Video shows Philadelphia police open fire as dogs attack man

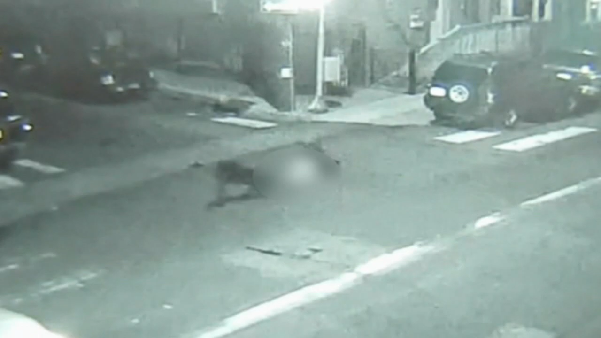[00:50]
The 50-year-old man who asked that we not show his face quickly looked out the door to see the horrific attack captured on surveillance video at 6 in Tioga, about 4.30 this morning. A man being ripped to shreds by two vicious dogs. So he grabs a beam level stick and runs outside to try and get the dogs off him.
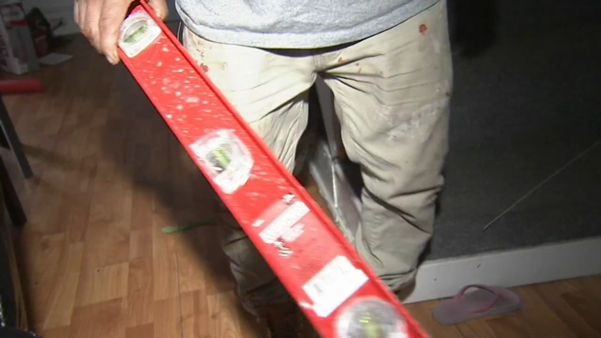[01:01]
So I just started swimming into the dog legs.
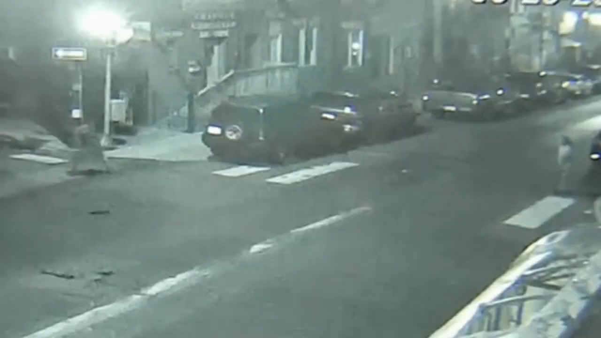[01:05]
A woman also tried to help as the dogs, a 100-pound bull mastiff and a pit bull, were ripping chunks of flesh from the 57-year-old victim.
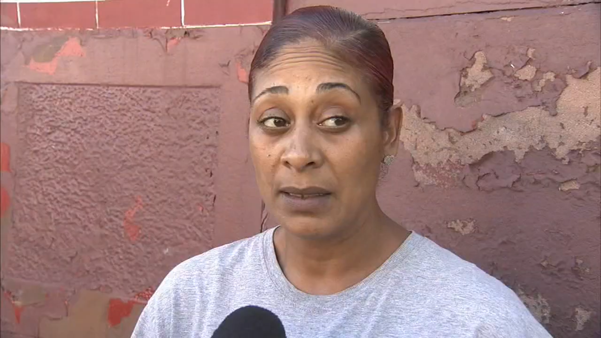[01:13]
The man was screaming. He was screaming for his life. That dog was eating him alive. The dog threw against me and he started trying to bite me, so I just kept fighting with him.
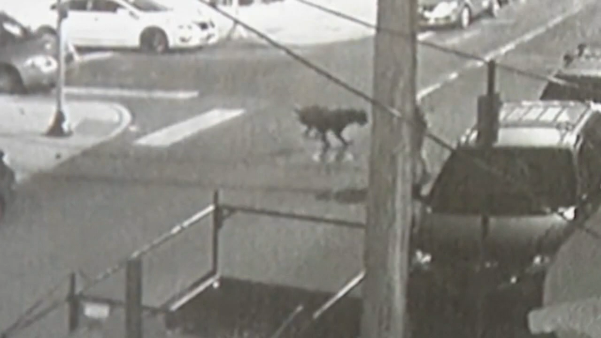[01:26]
The good Samaritans say the bull mastiff had sharp slicing teeth and very powerful jaws. To them, this was no pet. It was an animal. It was a monster. It was something from a TV scene.
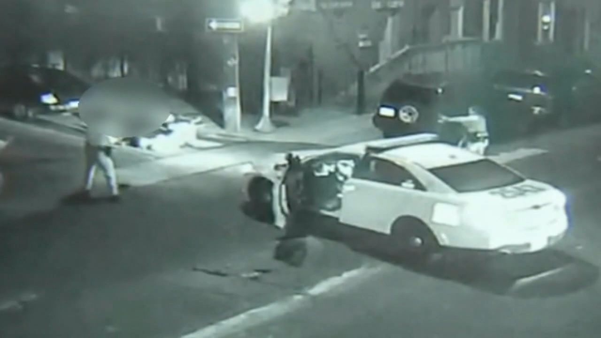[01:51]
The pit bull got away. The victim rushed to the hospital in very critical condition. Residents had nothing but praise for the three officers who responded.